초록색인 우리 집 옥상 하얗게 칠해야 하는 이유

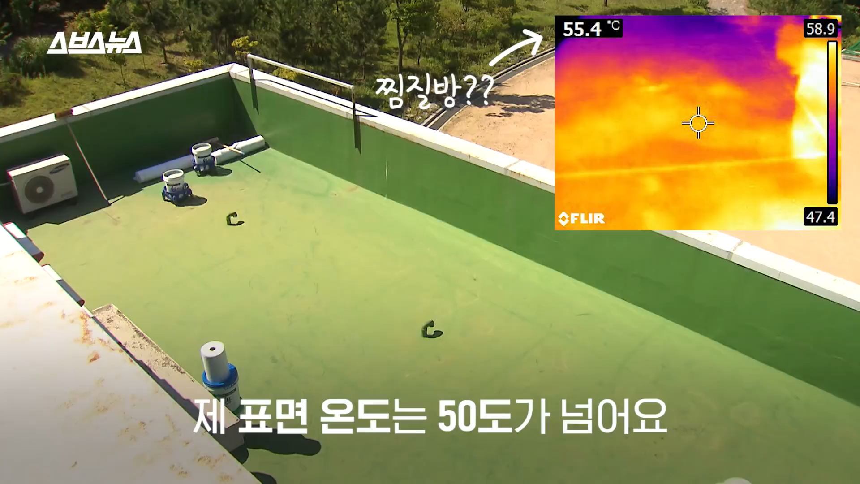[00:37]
On screen: spot 55.4°C
사실 폭염 치료를 받고 있어요 이렇게 더운 날씨에 제 표면 온도는 50도가 넘어요 그런데 하얗게 칠하면 온도가 내려간대요